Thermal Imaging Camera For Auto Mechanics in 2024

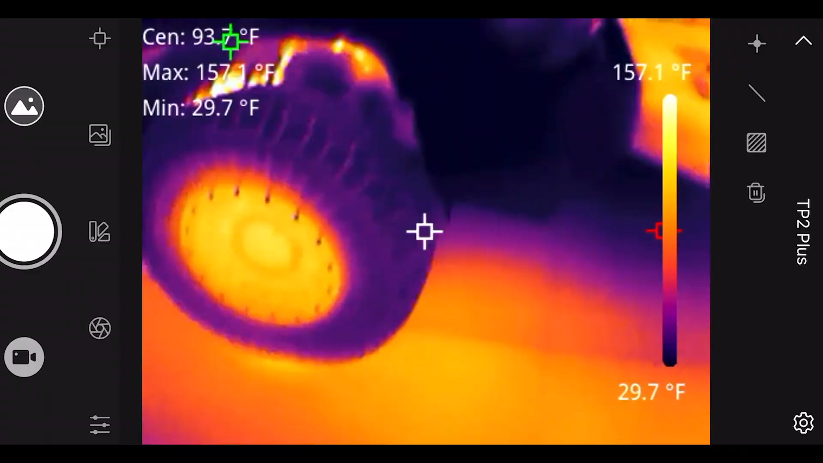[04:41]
On screen: min 29.7°F, scale top 157.1°F, scale bottom 29.7°F
So, coming to the outside of the vehicle. See the rotor.
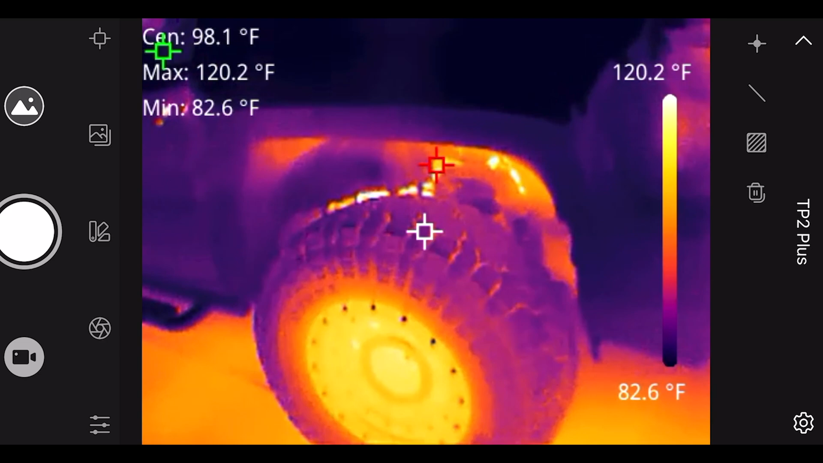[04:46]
On screen: spot 98.1°F, max 120.2°F, min 82.6°F, scale top 120.2°F, scale bottom 82.6°F
Took it for a drive a little bit ago. See the Lexus.
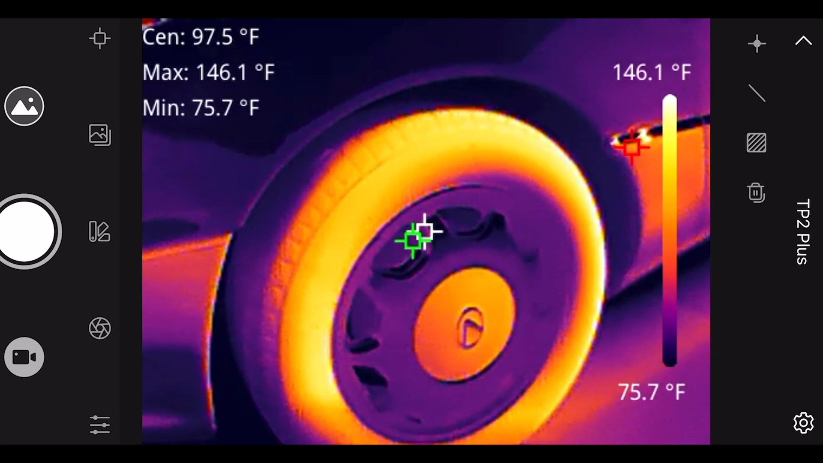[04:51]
On screen: spot 97.5°F, max 146.1°F, min 75.7°F, scale top 146.1°F, scale bottom 75.7°F
The tire side walls are pretty hot. From baking in the sun. The whole vehicle actually.
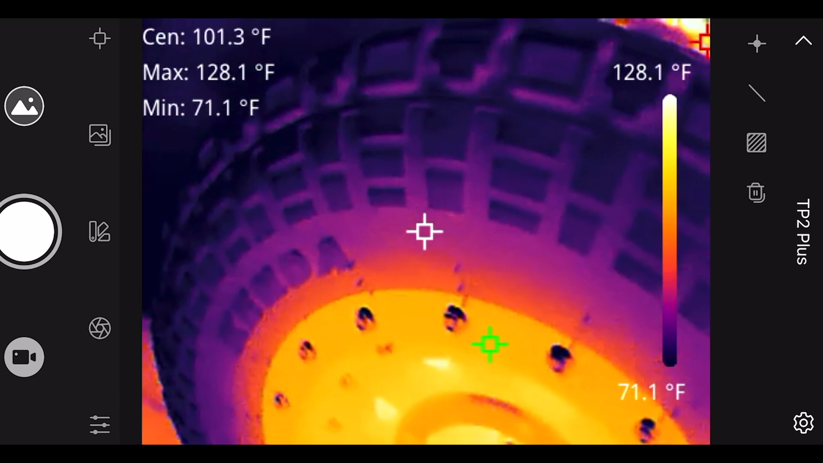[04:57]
On screen: spot 101.3°F, max 128.1°F, min 71.1°F, scale top 128.1°F, scale bottom 71.1°F
But, coming back to the brakes. They maybe had a sticking caliper.
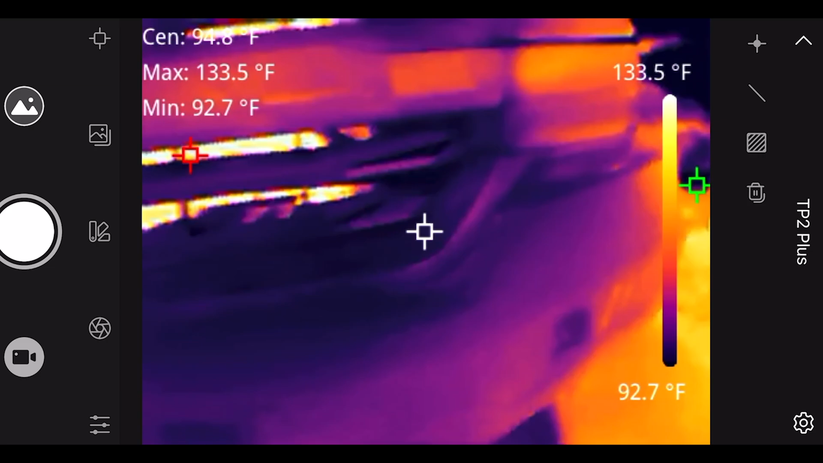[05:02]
On screen: max 133.5°F, min 92.7°F, scale top 133.5°F, scale bottom 92.7°F
One you'd have one rotor that would be getting extremely hot. While the other one isn't as hot.
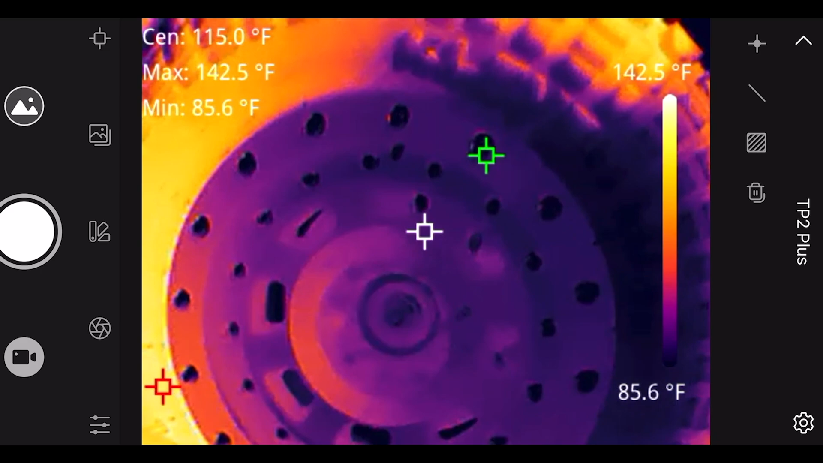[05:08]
On screen: spot 115.0°F, max 142.5°F, min 85.6°F, scale top 142.5°F, scale bottom 85.6°F
Let's see if we can see in there. You can see both rotors. If I had the wheels off.
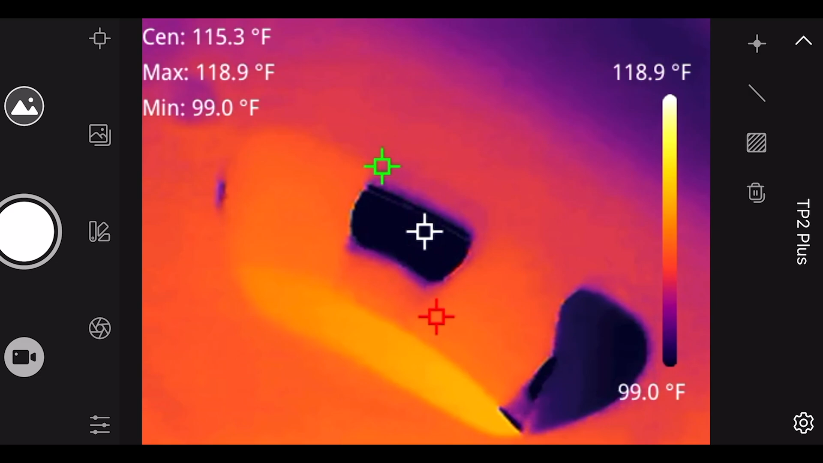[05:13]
On screen: max 118.9°F, min 99.0°F, scale top 118.9°F, scale bottom 99.0°F
You could probably tell a little bit better. But, both rotors on both sides should be equal in temperature.
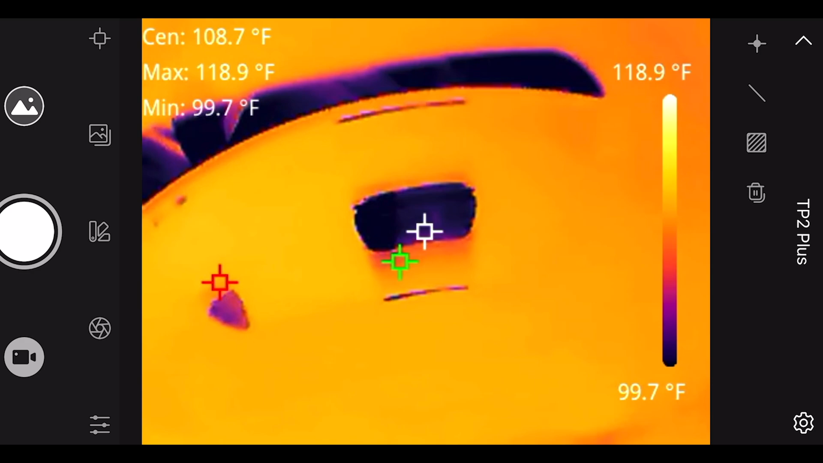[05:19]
On screen: spot 108.7°F, max 118.9°F, min 99.7°F, scale top 118.9°F, scale bottom 99.7°F
So, another use for this guy.
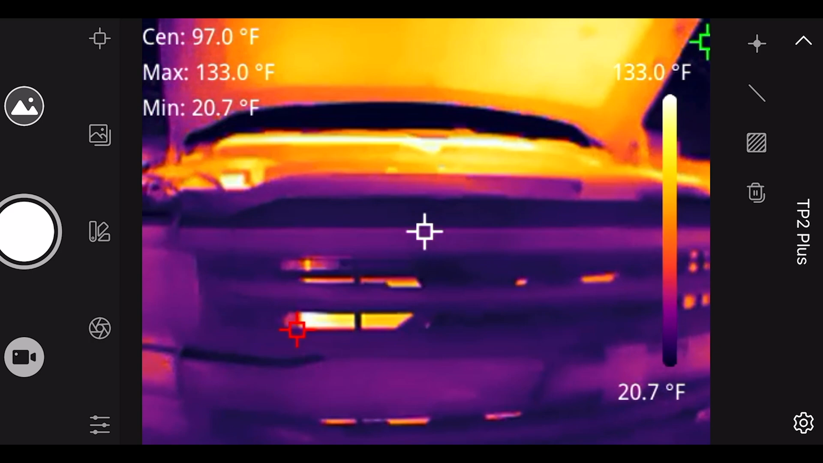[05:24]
On screen: max 133.0°F, min 20.7°F, scale top 133.0°F, scale bottom 20.7°F
Coming in the front. You can see maybe add some blockage in your radiator.
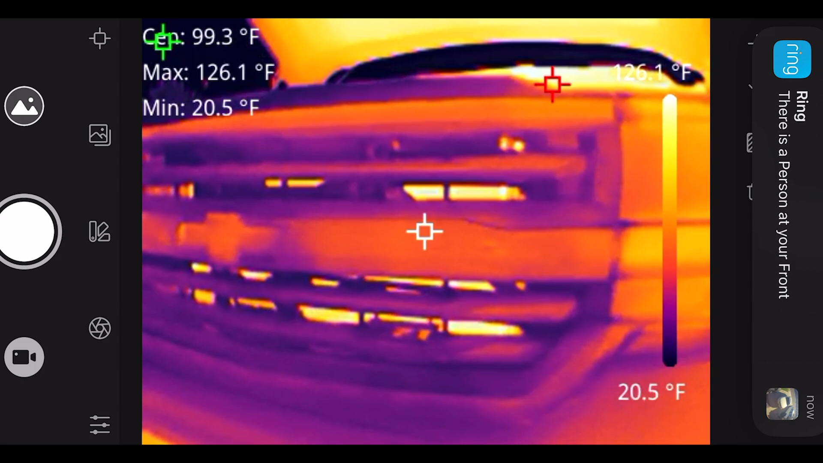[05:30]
On screen: spot 99.3°F, max 126.1°F, min 20.5°F, scale top 126.1°F, scale bottom 20.5°F
See some different heat spots. Depending on where the heat is traveling. I mean the condenser is in front of my radiator.
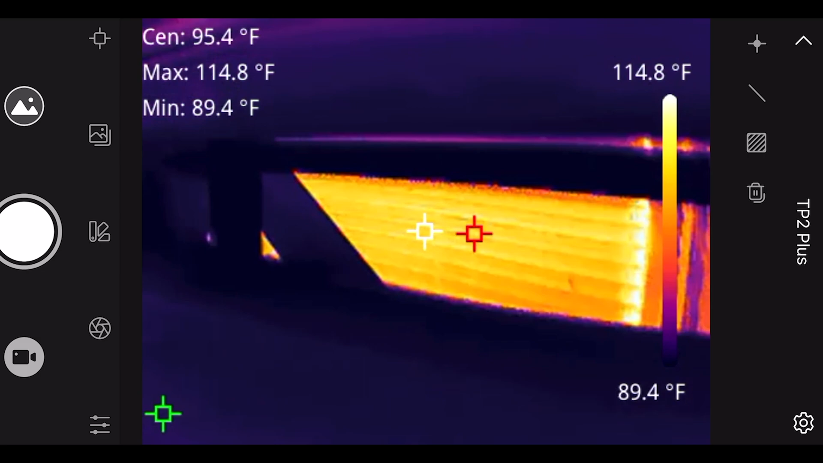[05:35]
On screen: spot 95.4°F, max 114.8°F, min 89.4°F, scale top 114.8°F, scale bottom 89.4°F
But, you get the idea. Say you were actually troubleshooting.
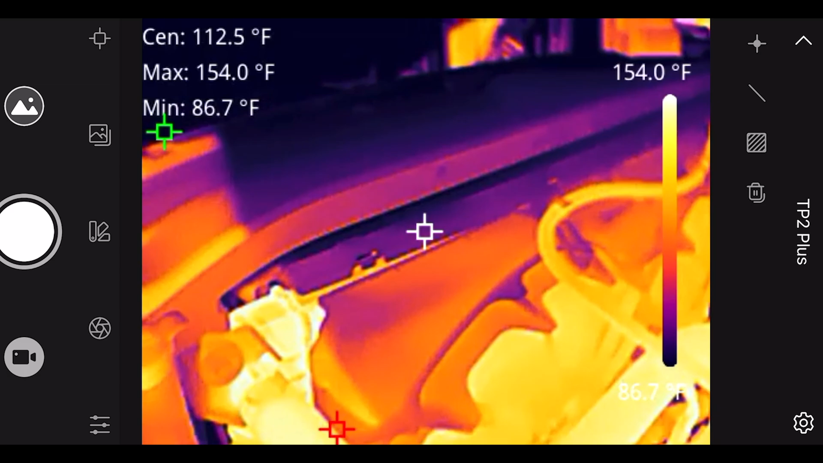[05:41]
On screen: spot 112.5°F, max 154.0°F, min 86.7°F, scale top 154.0°F
The upper radiator hose. You can see it's nice and hot at operating temperature.
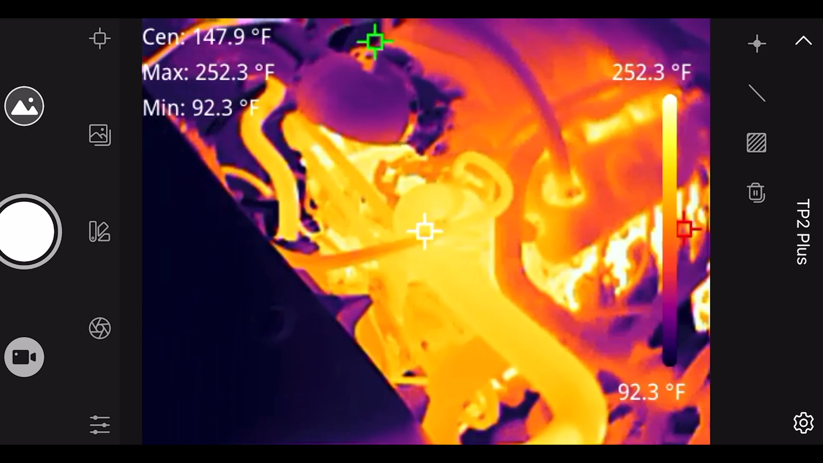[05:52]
On screen: spot 147.9°F, max 252.3°F, min 92.3°F, scale top 252.3°F, scale bottom 92.3°F
There's our thermostat housing right there. And, you know the thermostat's open. Since our lower radiator hose.
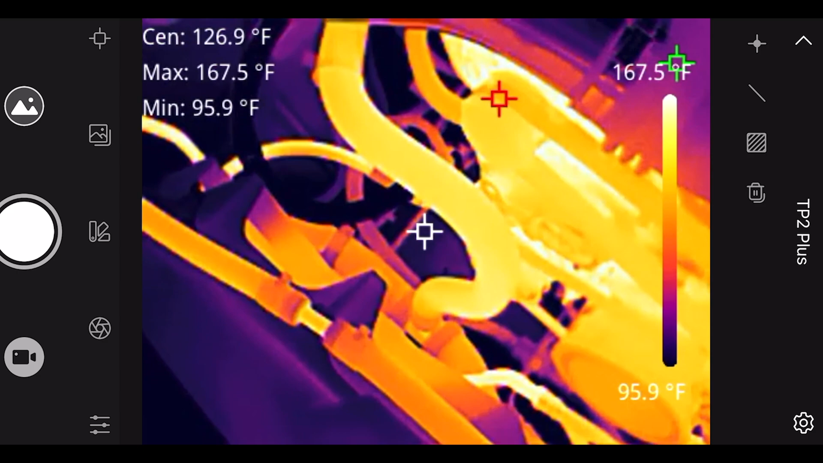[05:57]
On screen: max 167.5°F, min 95.9°F, scale top 167.5°F, scale bottom 95.9°F
It's nice and warm. Matching the top radiator hose temperature.
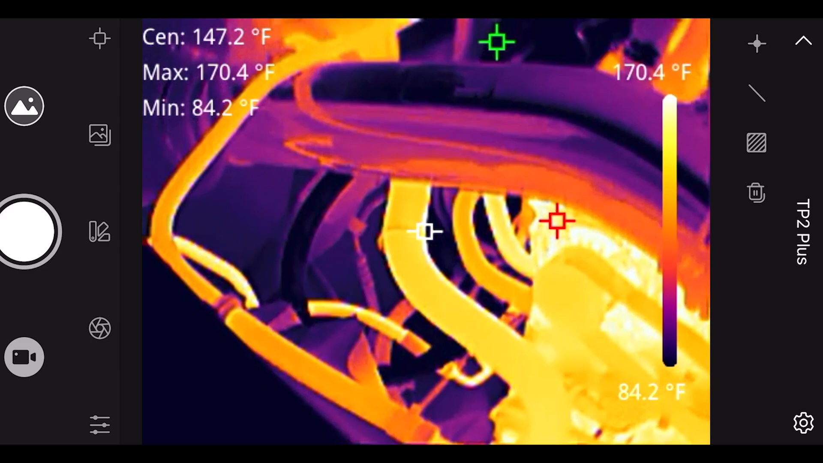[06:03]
On screen: spot 147.2°F, max 170.4°F, min 84.2°F, scale top 170.4°F, scale bottom 84.2°F
I'm just going to back up.
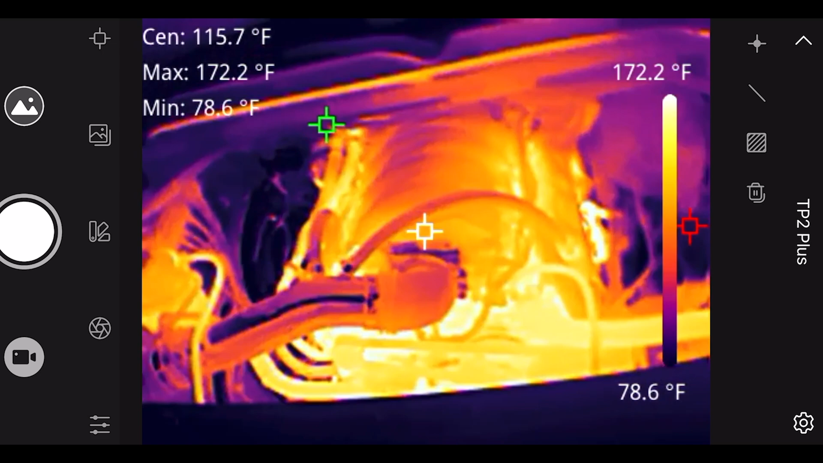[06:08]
On screen: spot 115.7°F, max 172.2°F, min 78.6°F, scale top 172.2°F, scale bottom 78.6°F
So you guys can kind of see the full engine bay. Where all the heat is.
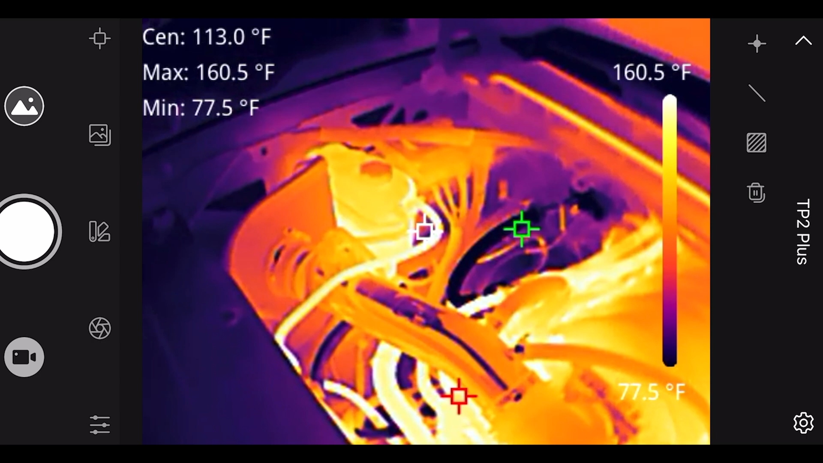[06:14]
On screen: max 160.5°F, min 77.5°F, scale top 160.5°F, scale bottom 77.5°F
And, my cold air intake. Short ram intake. Is actually staying pretty cool.
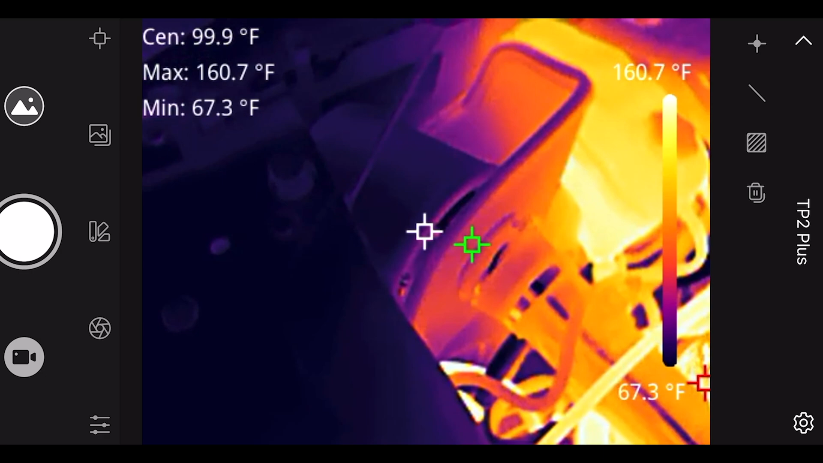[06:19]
On screen: spot 99.9°F, max 160.7°F, min 67.3°F, scale top 160.7°F, scale bottom 67.3°F
Relative to the rest of the engine bay temperature. So, nice that that little barrier is keeping the heat contained.